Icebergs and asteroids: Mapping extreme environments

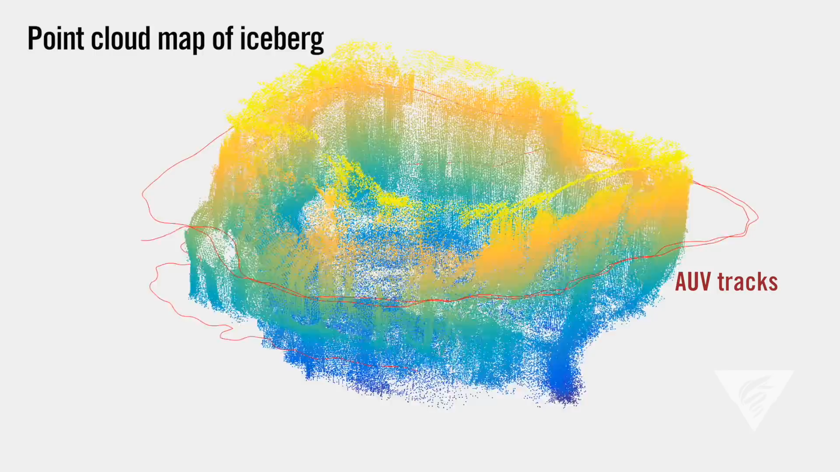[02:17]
The vertical sonar is actually what collects the science data that tells us what that surface looks like.